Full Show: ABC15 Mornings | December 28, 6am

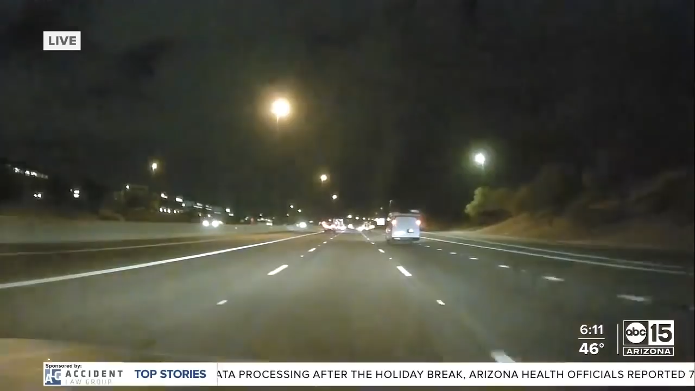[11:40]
Traffic looking nice, at least in this area. But we do have some closures around the state. We'll talk about that coming up.